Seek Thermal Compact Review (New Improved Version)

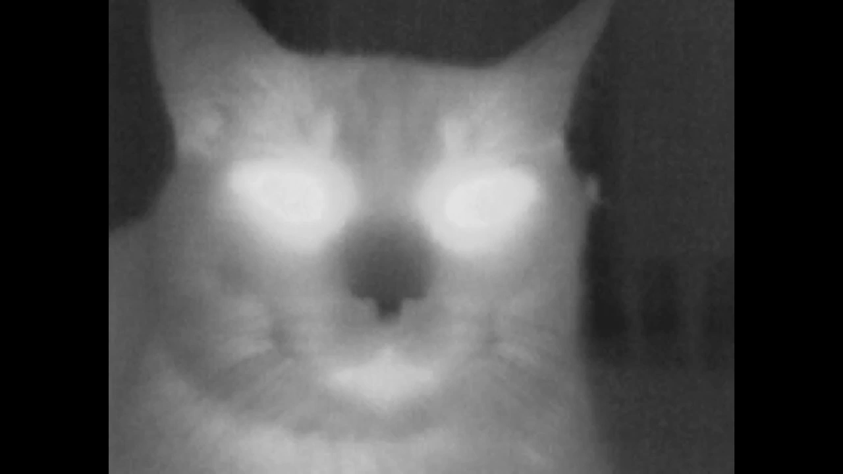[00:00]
The Seek Compact is a smartphone accessory that will convert your phone into a thermal imaging camera. Before this and the FLIR ONE came on the market the only way you could get access to technology like this was if you're willing to spend well over a thousand dollars. It's thanks to gadgets like this that you can now own a thermal imaging device for just two or three hundred bucks.
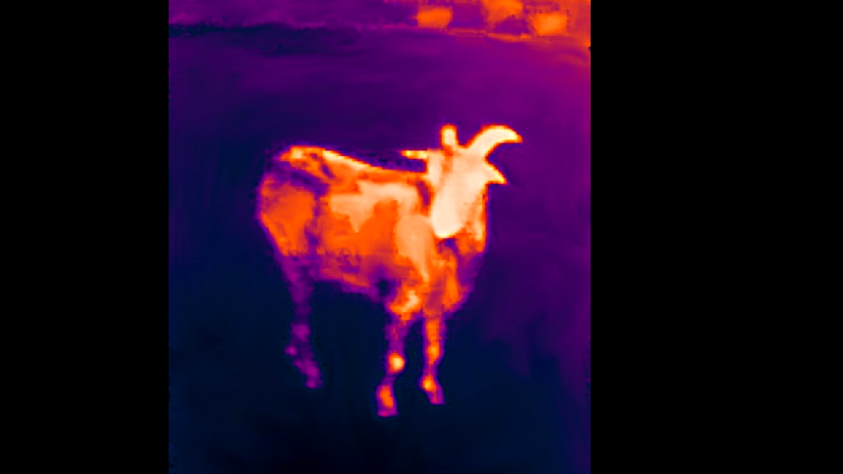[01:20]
With the magnified view and the adjustable focus the Compact XR allowed you to see and focus on subjects at a distance that the standard Compact just couldn't do but it also has a much narrower field of view just 20 degrees compared to the standard Compact's 36 degrees.
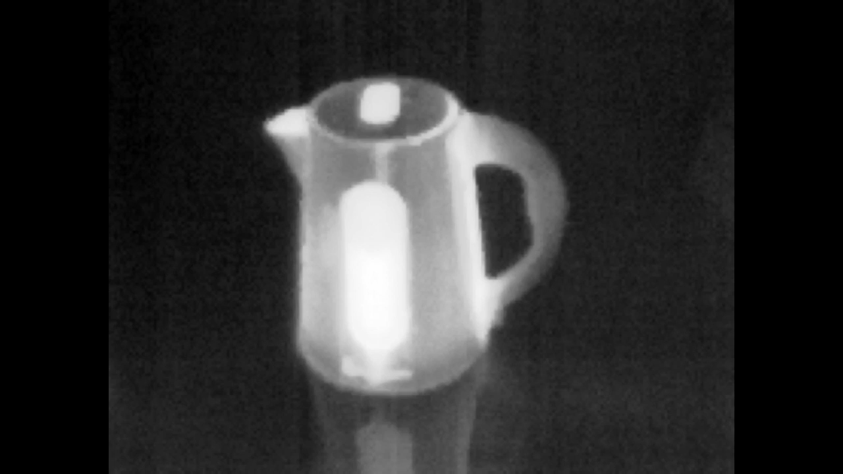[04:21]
That clicking sound is a tiny mechanical shutter that flips up over the sensor every few seconds so that the camera can calibrate itself.
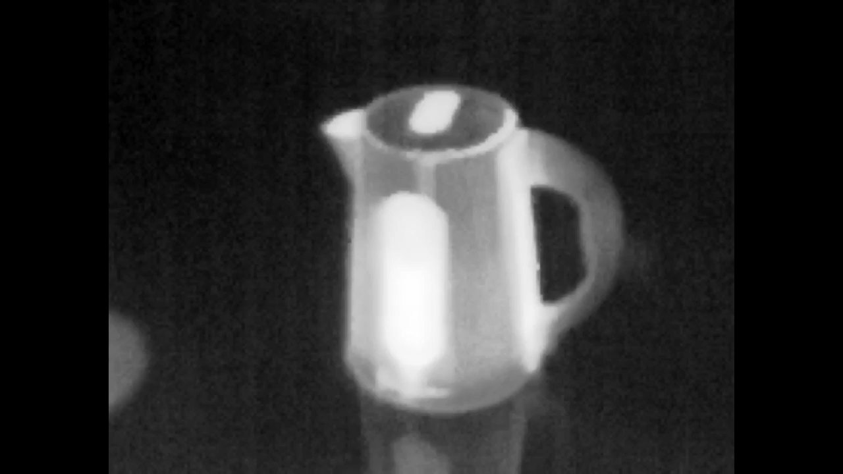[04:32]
It makes this clicking sound along with freezing the image for about half a second or so every two to five seconds depending on how long you've had it on and what's in the scene.
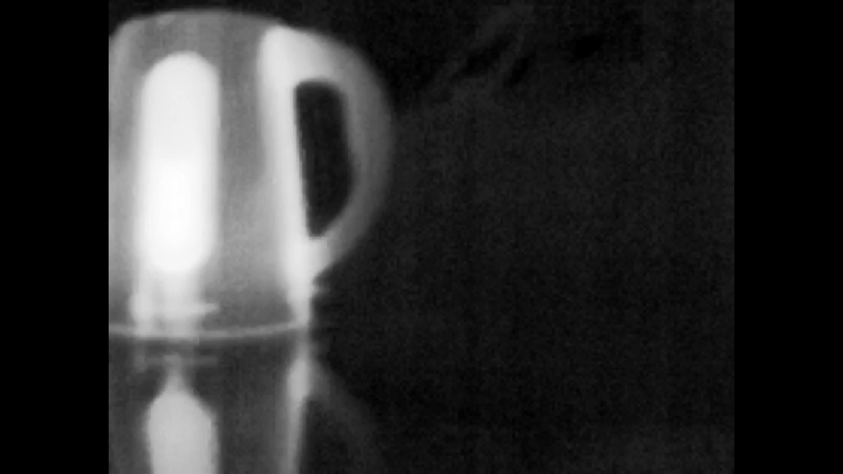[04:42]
This is my only real criticism of this camera. I'd like to see Seek improve this in future versions.
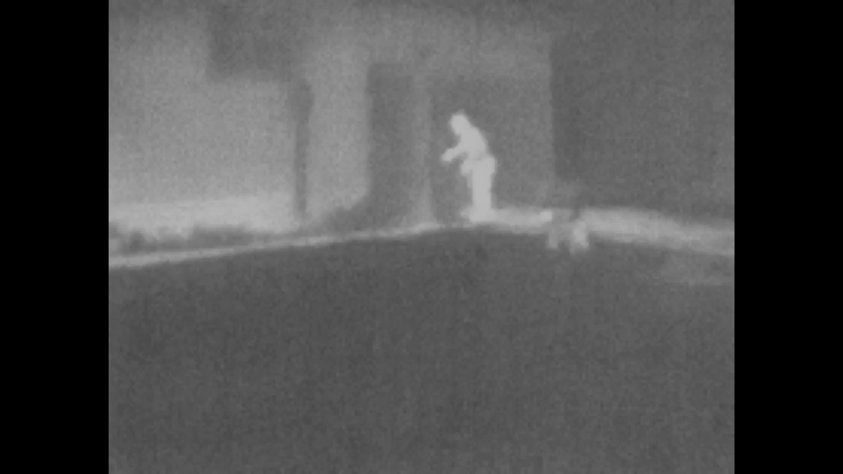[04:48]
I got used to the quiet click but the image freezing so often really starts to get annoying after a while.
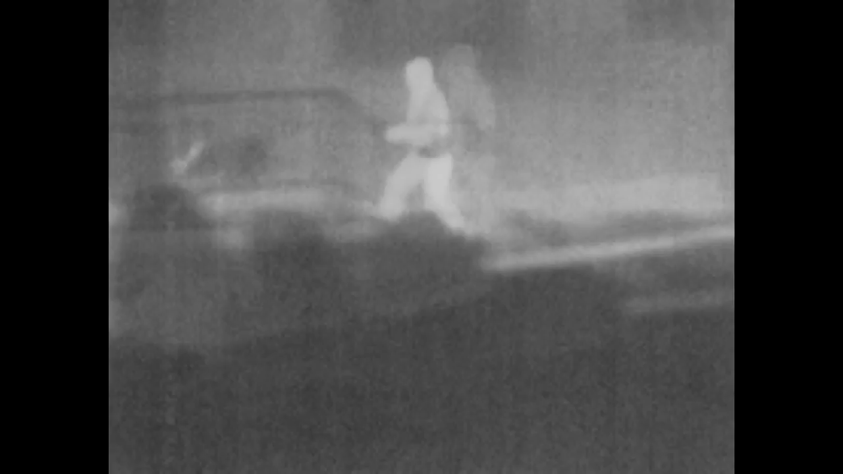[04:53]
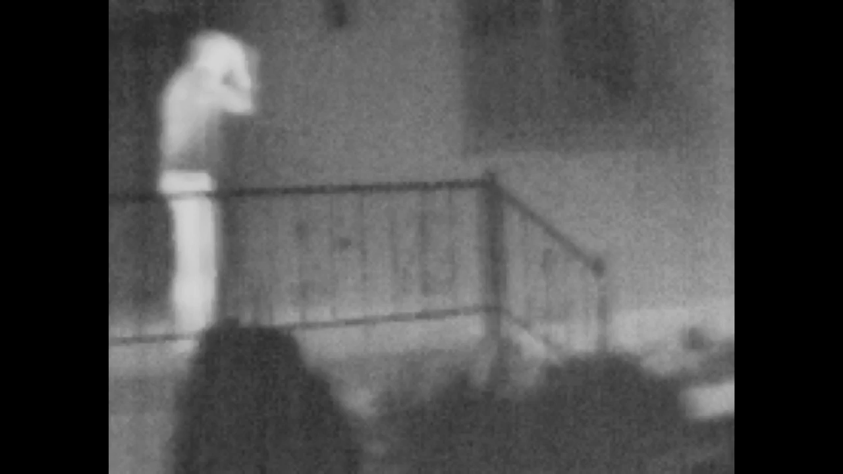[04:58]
This shows you the difference in magnification between the Compact and the Compact XR.
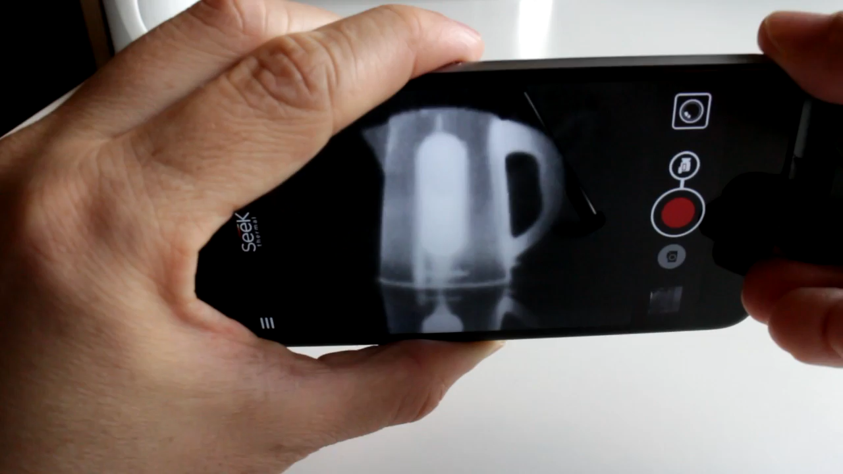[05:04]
And remember the main selling point that the XR had over the standard Compact apart from the magnified view was that adjustable focus.
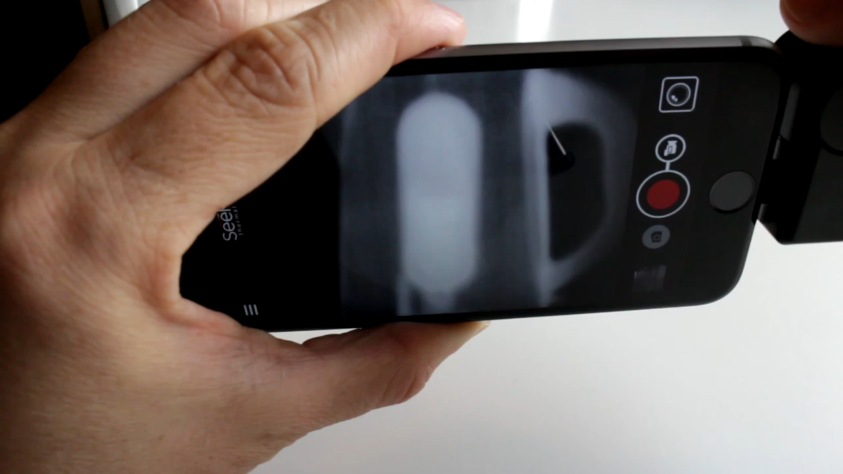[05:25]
work even though it was very useful for farther away subjects. The new standard Compact having a wider field of view, less magnified image and an adjustable focus means you can really get close to the subject now.
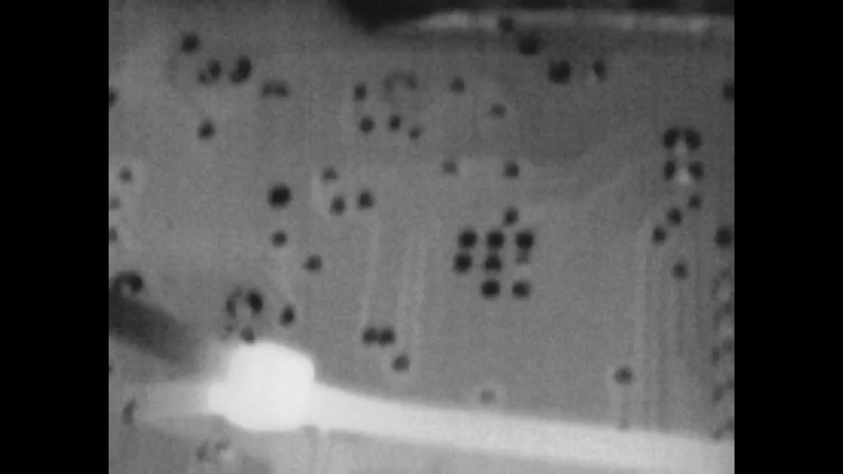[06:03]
The Seek Compact is a really interesting device and it lets you see the world in a way that you've probably never seen it before.
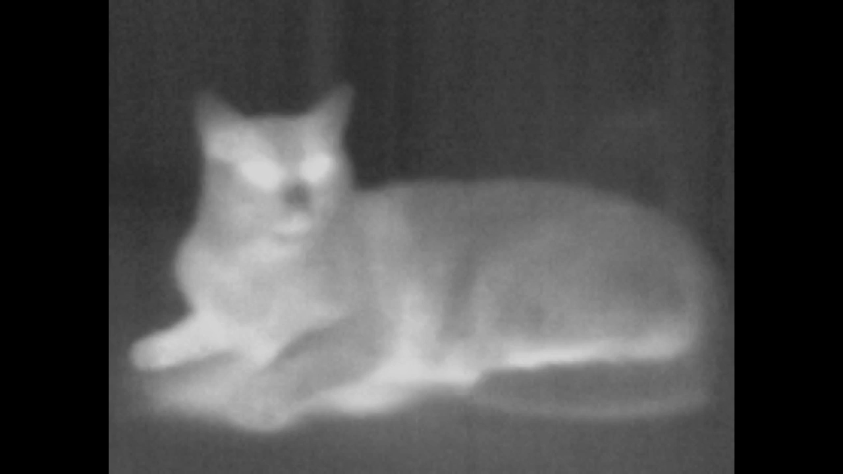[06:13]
This is my cat who happens to be one of the laziest cats in the world.
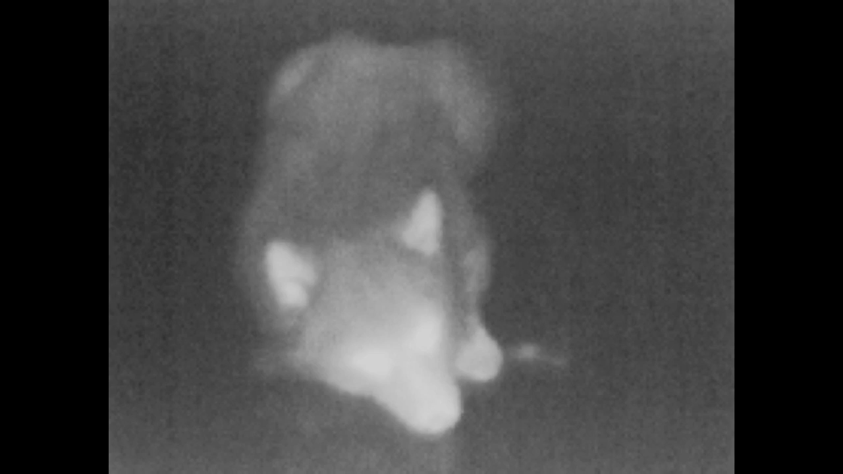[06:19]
This is my dog and this is the thermal imprint left behind where she was sleeping just a few minutes ago.
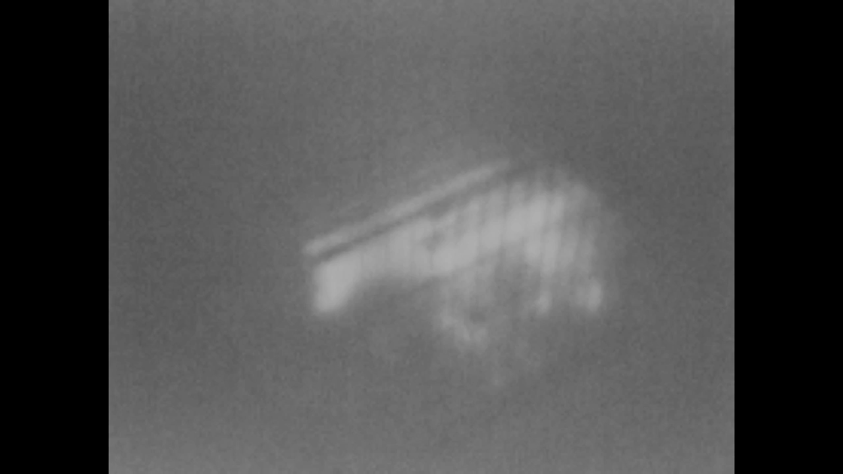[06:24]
In my experience the black and white color palette tends to give more detail
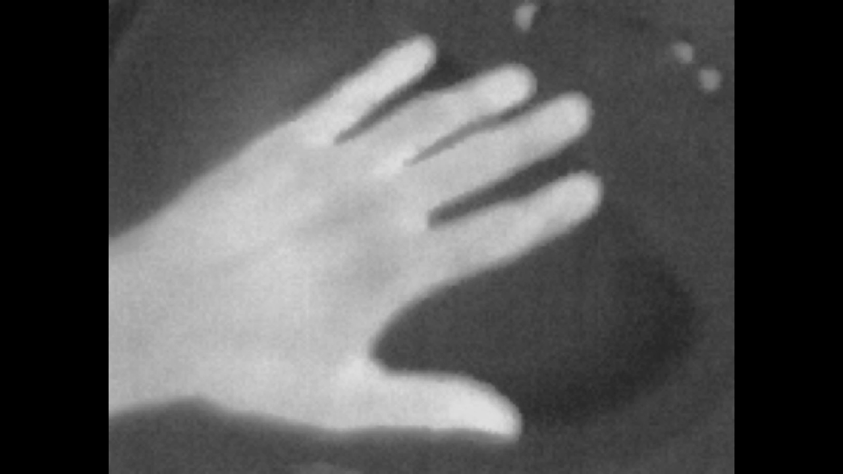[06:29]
but there are quite a few options to choose from within the app. Some are more useful for others in certain environments too.
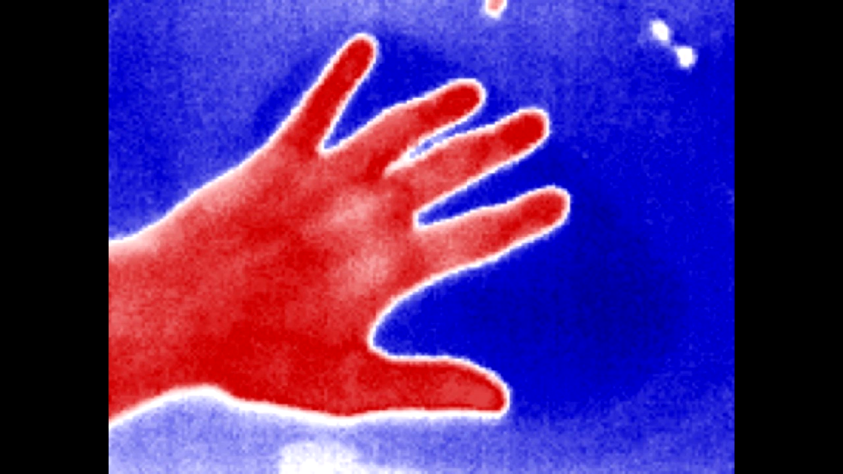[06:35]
There's a temperature readout option although in my tests I found the reading to be around 10 degrees lower than they should be.
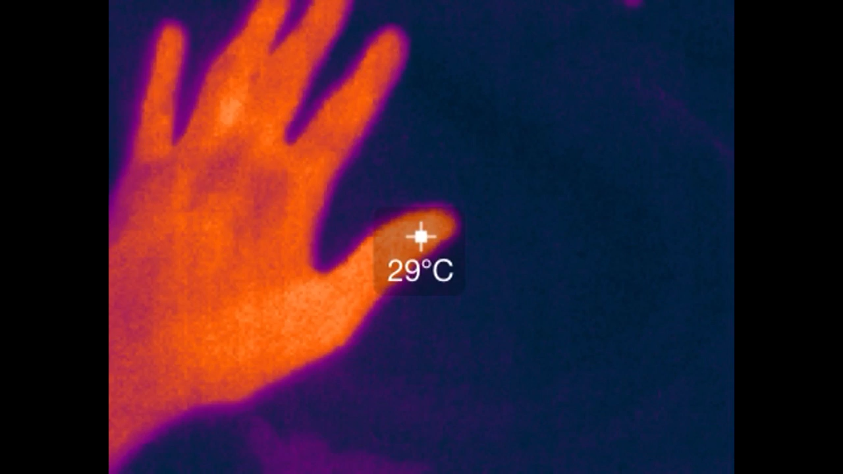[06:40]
On screen: spot 29°C
There's also a temperature threshold option where you
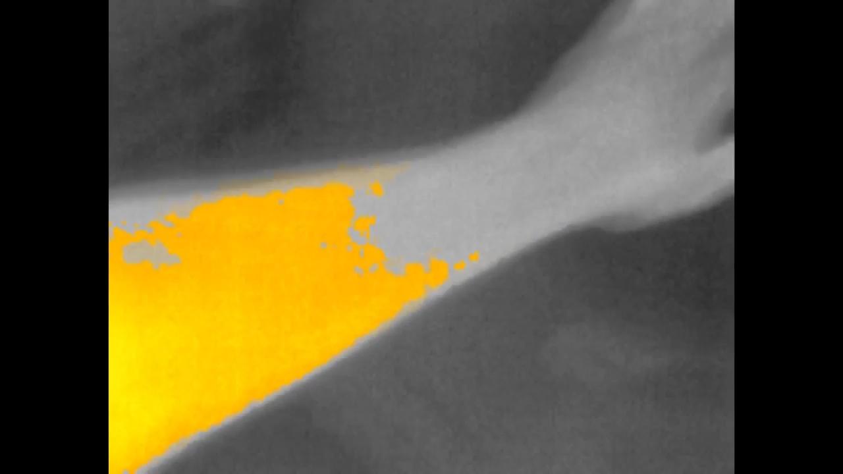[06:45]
can set it to colorize temperatures above or below a certain number but I didn't really find it that useful in practice.
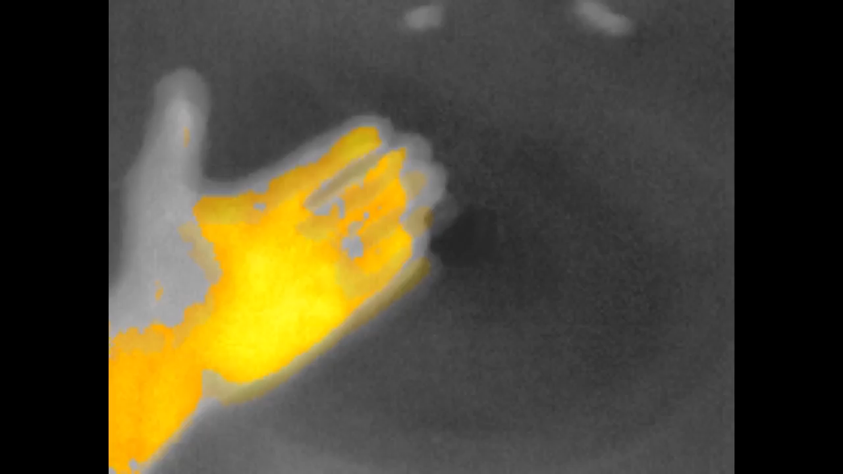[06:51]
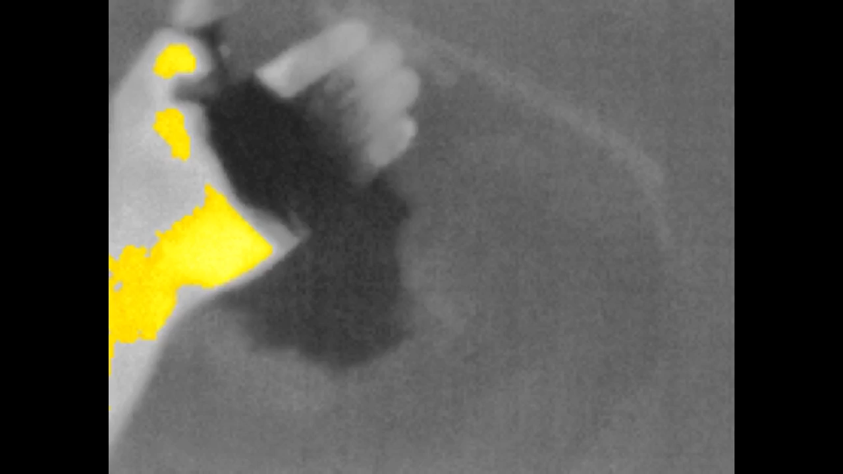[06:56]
I did find plenty of things really interesting though like seeing just how much heat comes off a naked flame